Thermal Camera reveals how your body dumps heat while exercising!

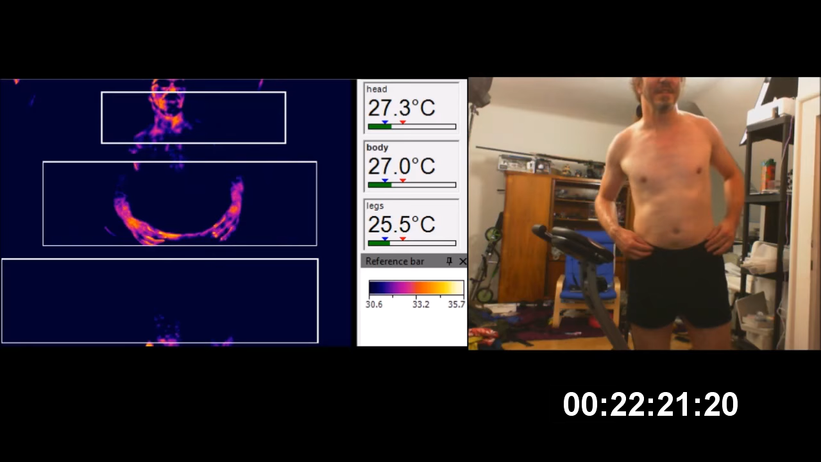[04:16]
Man, well, this is the amazing thing.
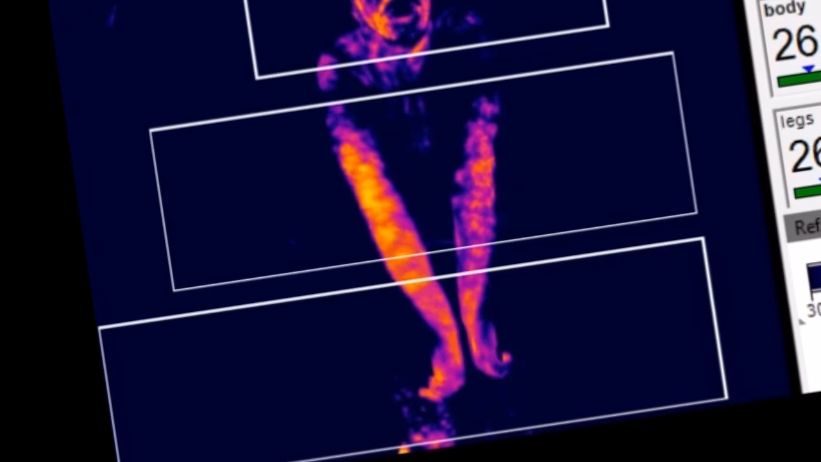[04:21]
Just how much heat is dunked through the arms.
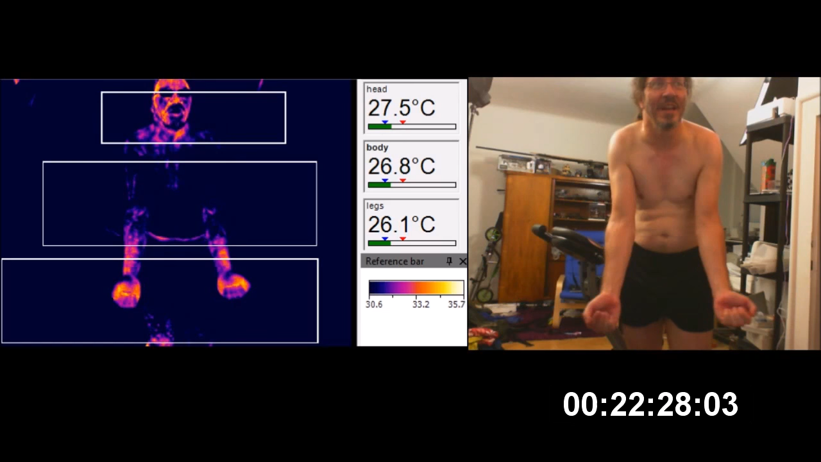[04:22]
I mean, the hands is easy.
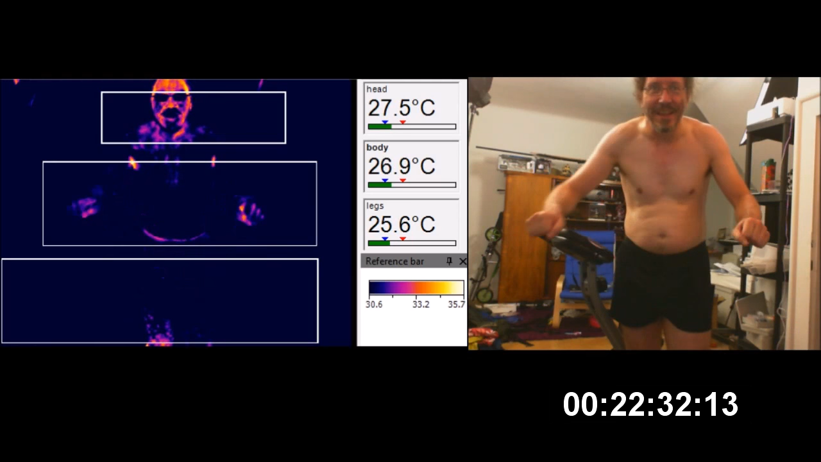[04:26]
They're holding onto something, but the arms are the bit that's incredible.
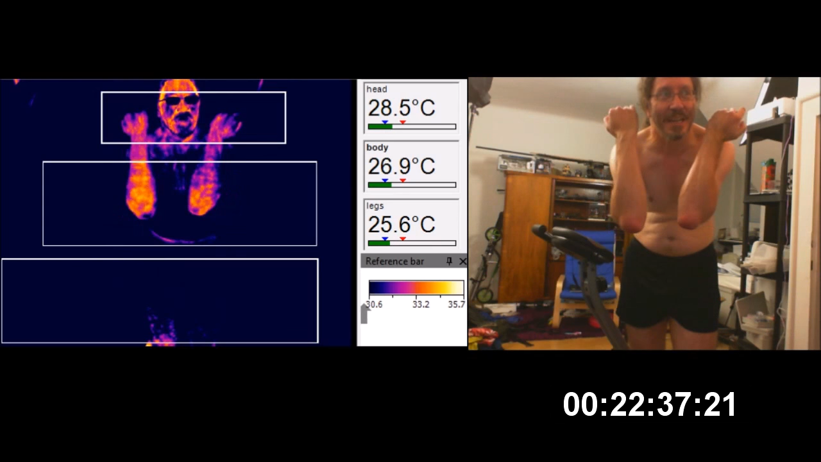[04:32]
I just never expected that the arms would be the principal radiators of heat. I mean, that's the legs. I mean, they're kind of a...
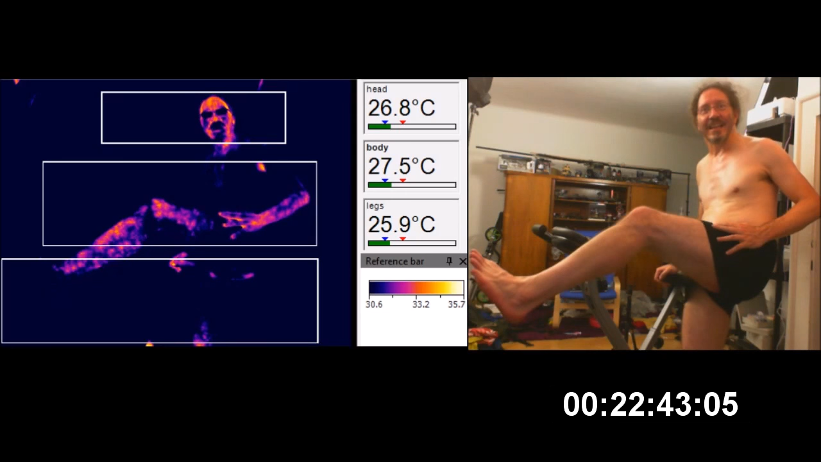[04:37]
Actually, it's interesting. It's interesting. It's into a... They're hotter now.
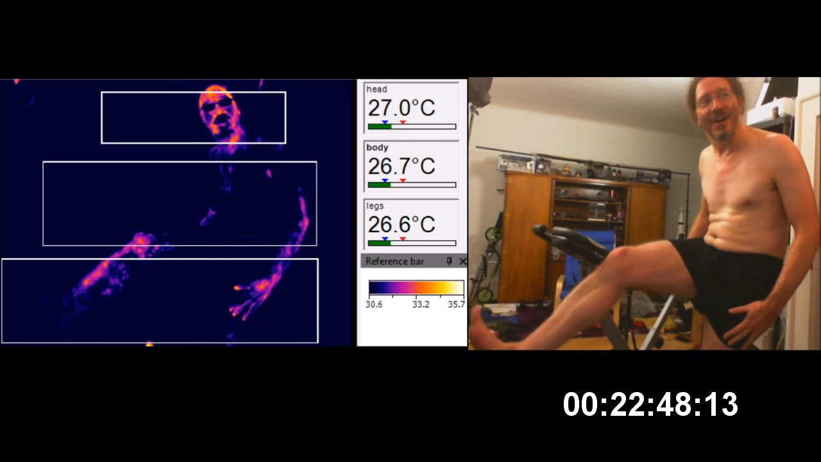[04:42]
No, I've just... Oh, man.
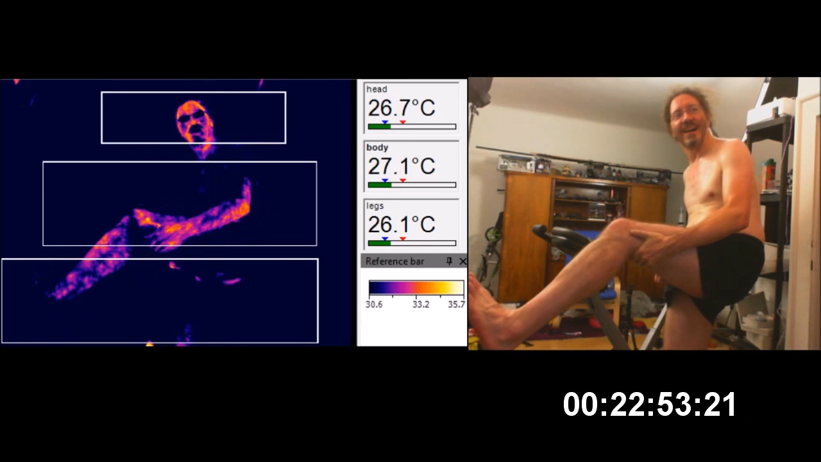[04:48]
Cool, eh? And the fingernails.
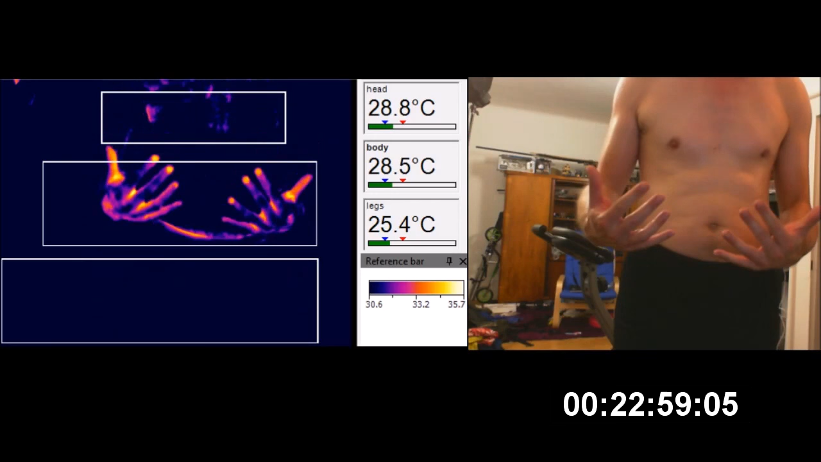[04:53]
The fingernails always get good circulation. Never really worked out why.
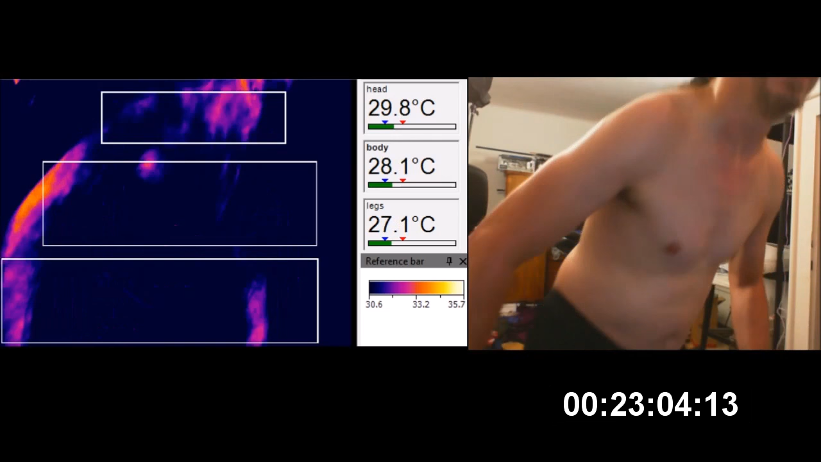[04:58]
It's not bad.
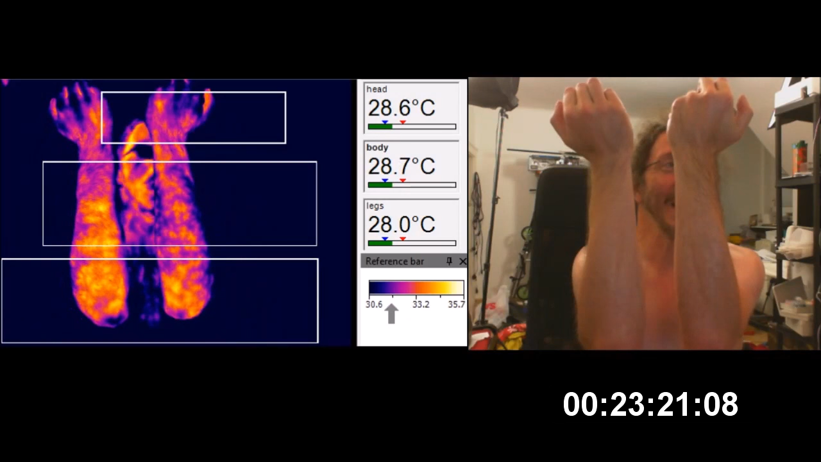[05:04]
But the arms, they're just incredible. You can see all the blotty pattern where the blood's coming to the surface.
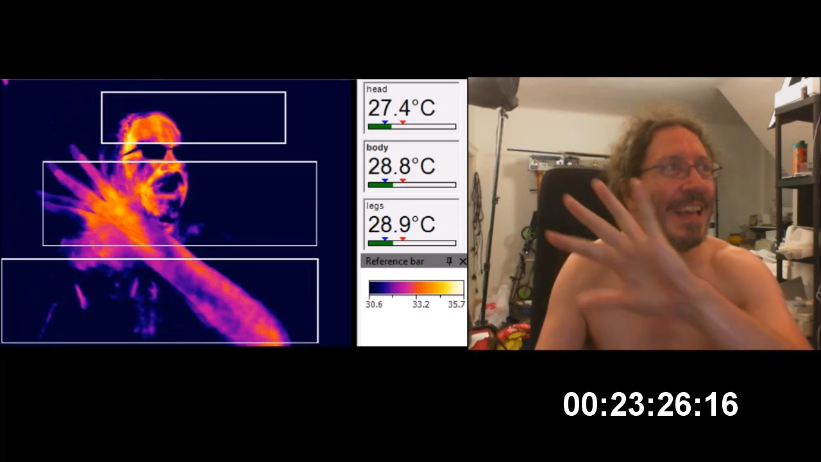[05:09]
It's incredible. So that was really cool.
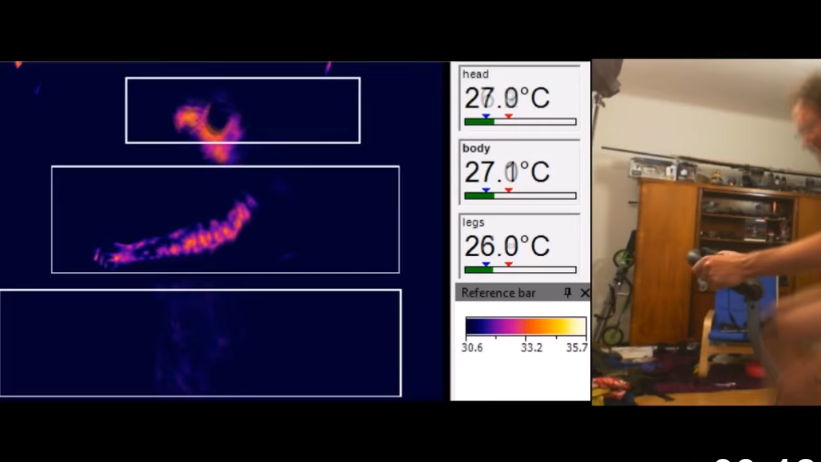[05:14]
Actually seeing the blood pumping through the arms and seeing its reproducibility is a big thing in science.
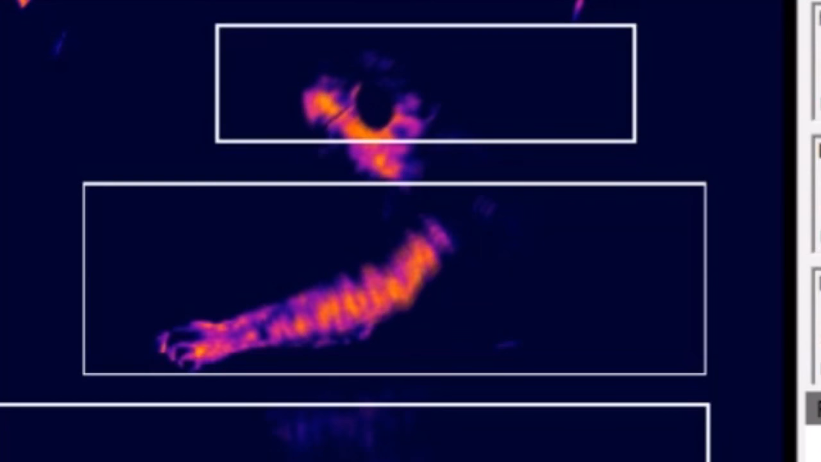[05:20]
I decided, hey, next day I'll do it again. But this time, I'll go up close and personal on the arms.
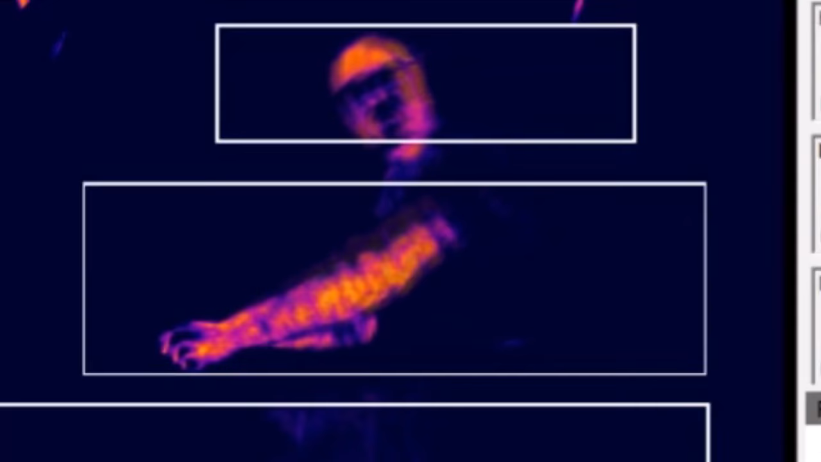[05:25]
Let me show you the world in my eyes.
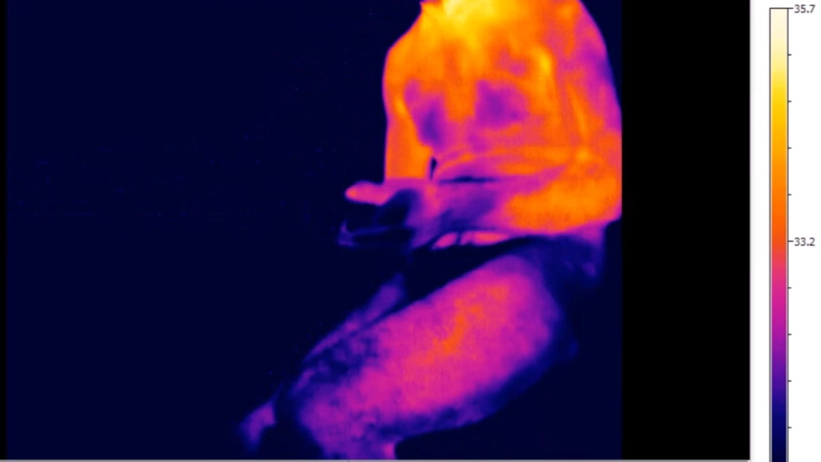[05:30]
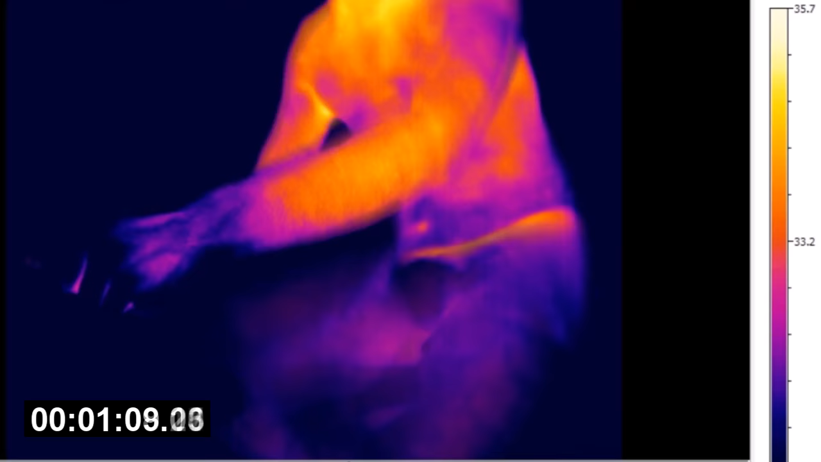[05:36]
So again, the body starts out fairly nice and toasty and warm. And even the wrists are... They're okay.
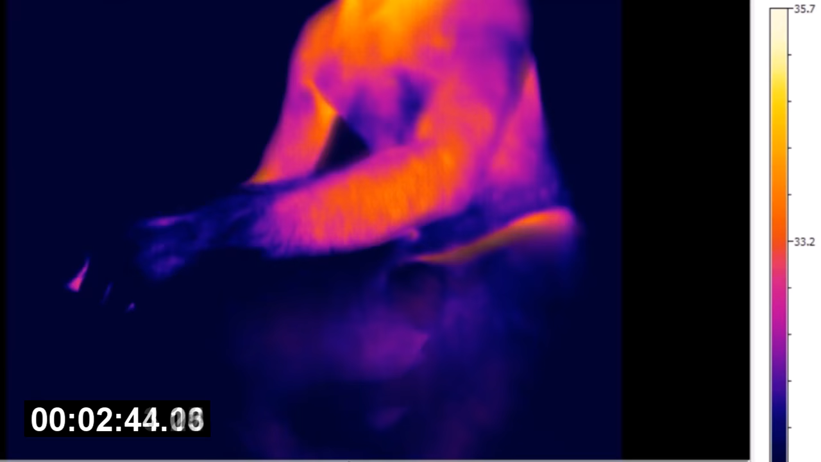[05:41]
But almost straight away, the heat starts coming out of the wrists and the forearms.
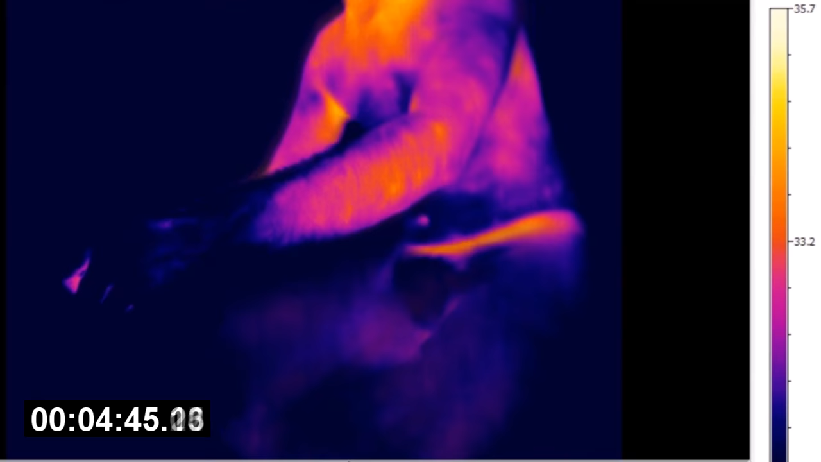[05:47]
You can see it now, sort of draining out of the arms.
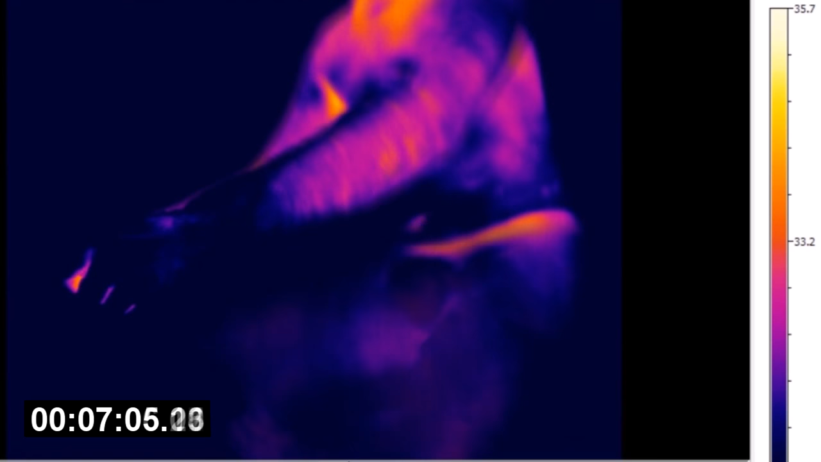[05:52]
And by about the six minute mark, the arms and the body have almost gone completely blue.